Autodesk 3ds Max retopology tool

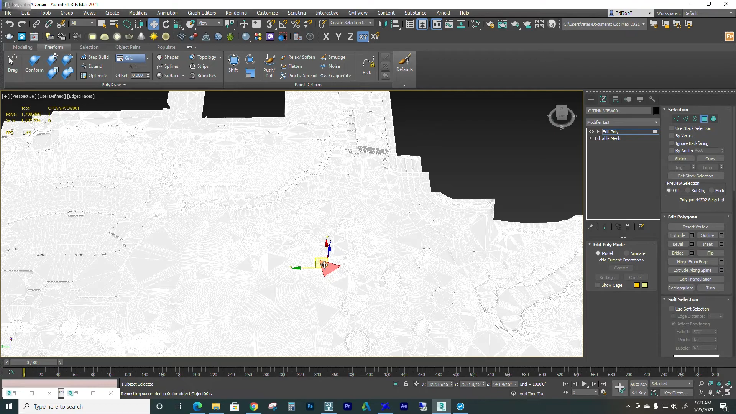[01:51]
Let's see. Where'd you go? Edit poly. All right. And I'm just going to extract this particular, this little piece right here I know is going to be grass. And, you know, obviously there's a lot of pieces that I would extract, but this is the first one. So let's see.
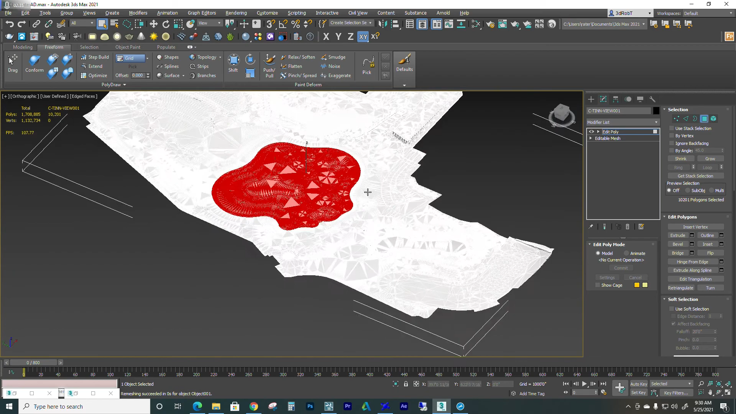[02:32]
All right. So, so now I'm just going to extract this or detach this piece.
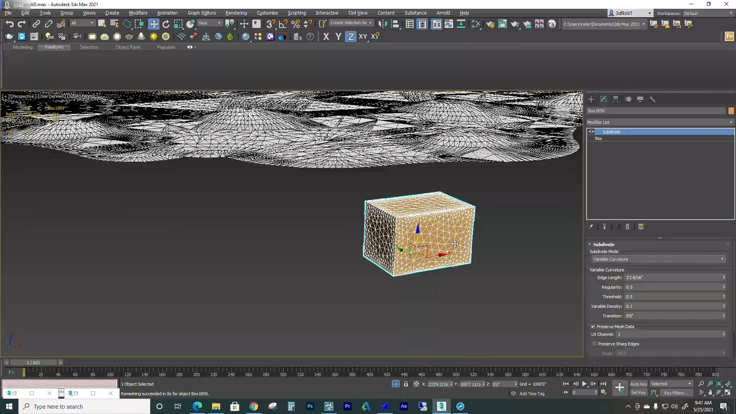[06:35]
So it really kind of just subdivides even, even more down there.